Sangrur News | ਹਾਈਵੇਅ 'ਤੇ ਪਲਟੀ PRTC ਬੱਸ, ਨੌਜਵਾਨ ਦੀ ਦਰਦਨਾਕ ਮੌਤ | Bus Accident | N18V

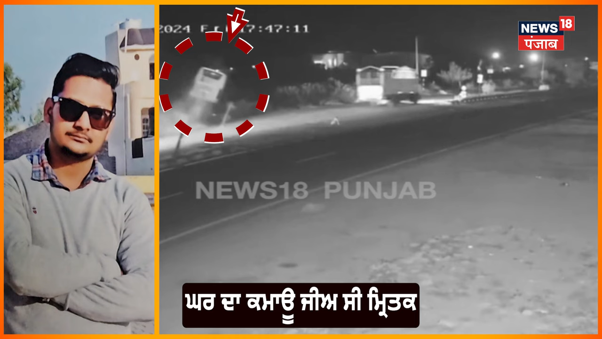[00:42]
ਸੰਗਰੂਰ ਪਟਿਆਲਾ ਨੈਸ਼ਨਲ ਹਾਈਵੇ ਤੇ PRTC ਦੀ ਬੱਸ ਕੈਂਟਰ ਨੂੰ ਓਵਰਟੇਕ ਕਰ ਰਹੀ ਸੀ ਅਤੇ ਉਸੇ ਸਮੇਂ ਤੇਜ਼ ਰਫ਼ਤਾਰ 'ਚ ਆ ਰਹੀ PRTC ਬੱਸ ਸੜਕ 'ਤੇ ਪਲਟ ਜਾਂਦੀ ਹੈ, ਜਿਸ ਤੋਂ ਬਾਅਦ ਬੱਸ 'ਚ ਸਵਾਰ ਸਵਾਰੀਆਂ ਦੇ ਸੱਟਾਂ ਲੱਗਦੀਆਂ ਨੇ ਅਤੇ ਉਹ ਗੰਭੀਰ ਜ਼ਖਮੀ ਹੋ ਜਾਂਦੇ ਨੇ,